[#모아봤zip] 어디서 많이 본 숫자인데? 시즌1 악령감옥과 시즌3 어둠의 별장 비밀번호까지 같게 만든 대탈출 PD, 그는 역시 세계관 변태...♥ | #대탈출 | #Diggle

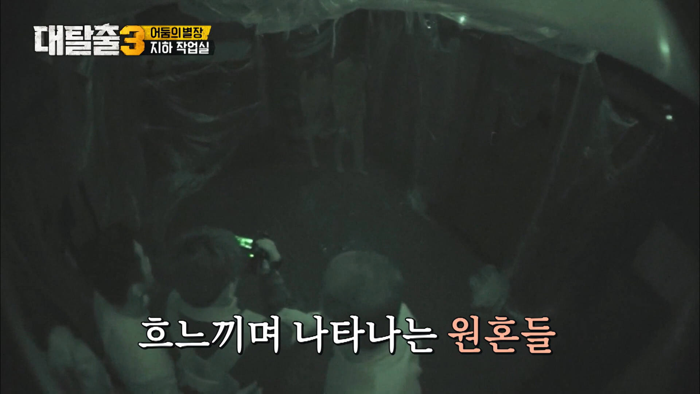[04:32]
가만히 있어, 괜찮아. 기다려, 기다려. 그래, 뛰지 마. 뭐, 온다고, 누구 온다. 와, 온다, 뭐 온다, 뭐 와. 그걸 봐봐요. 아, 형이 나 손 껴. 지금 온다. 잠깐만, 올라가지 마, 괜찮아, 있어. 왜, 뭐 때문에 그러세요? 뭐, 이거 화면을 봐줘. 괜찮아. 괜찮아, 괜찮아, 괜찮아. 뭐라고 얘기할 거야? 와. 와. 와.
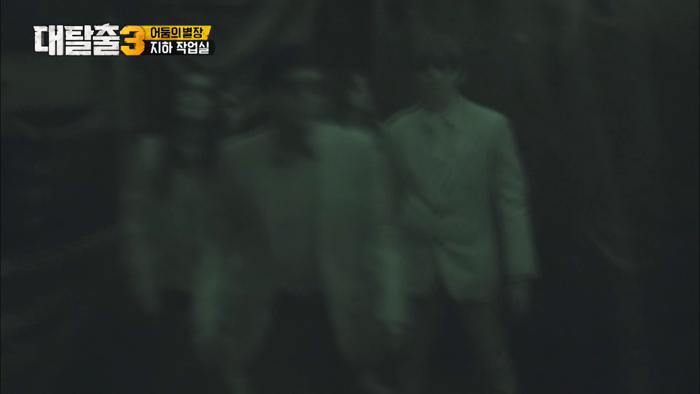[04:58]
몇 명 있어? 엄청 많아, 한 10몇 명. 와, 희생자가 신 희생자가 없다. 아이고. 뭐지?
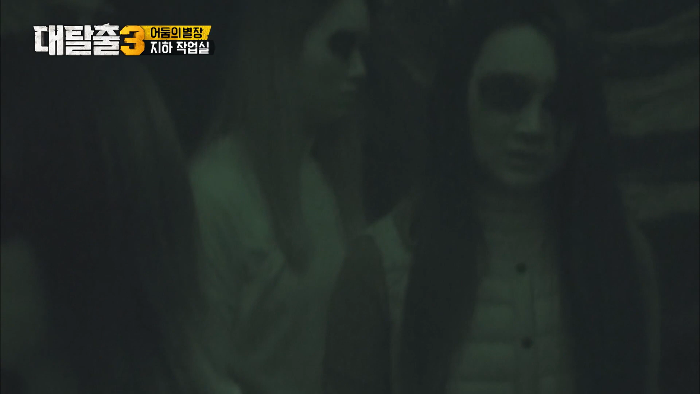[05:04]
와, 너무 많아, 너무 많아.
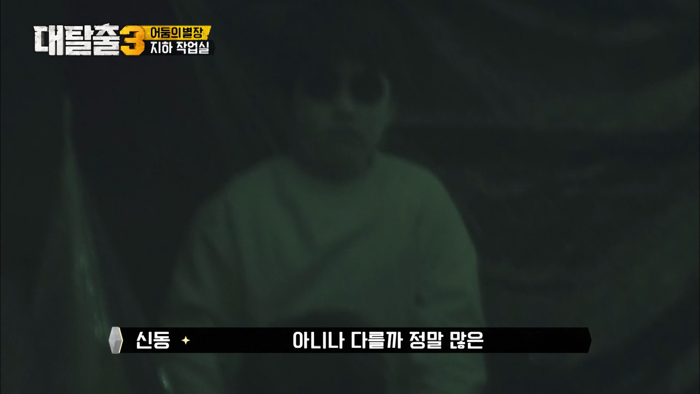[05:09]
희생자가 신 아니나 다를까, 정말 많은 영혼들이 갑자기 나타났어. 전 사실 보진 못했고 이 카메라를 통해서 그 화면을 봤거든요.